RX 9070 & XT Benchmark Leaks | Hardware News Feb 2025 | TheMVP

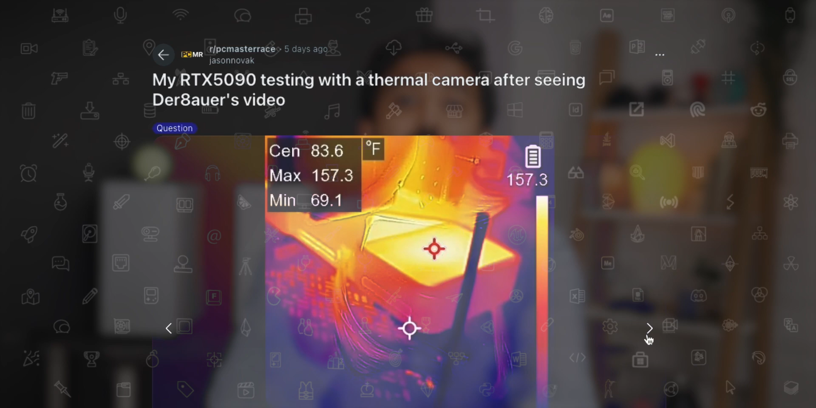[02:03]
On screen: spot 83.6°F, max 157.3°F, min 69.1°F
All of this and maybe something else is the cause of this heat buildup.